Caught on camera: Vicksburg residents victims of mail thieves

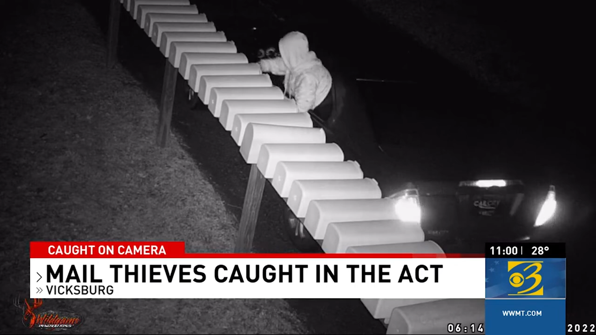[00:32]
What you can't see are the hidden cameras some Vicksburg residents used to catch the thieves in the act. I think the biggest draw to it is that mailboxes on every street are easily accessible. Yep.